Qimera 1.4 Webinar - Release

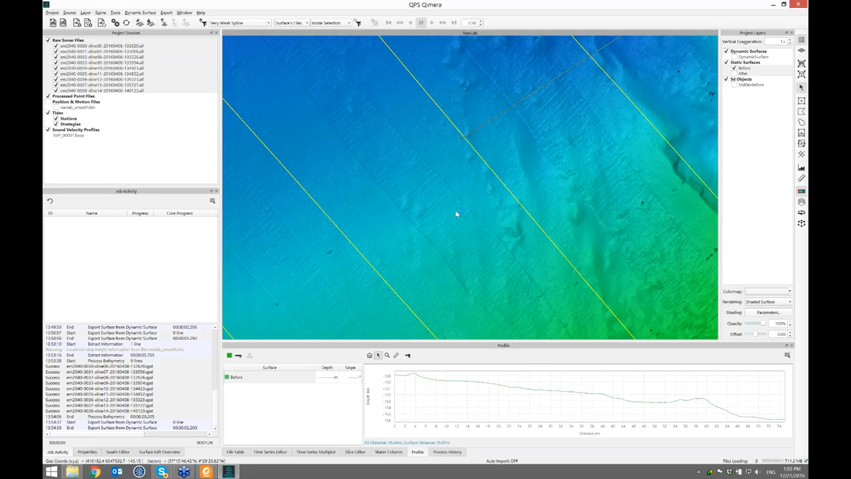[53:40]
That smooths up really nice. So that's exactly what we wanted to see with that post-process solution. And let's finish the story. I'll click the dynamic surface again. Go to the menu. And then the new capability that clients have asked for is extracting the property layers. I want the standard deviation, so that's pre-selected. And I want standard deviation after. Hit OK.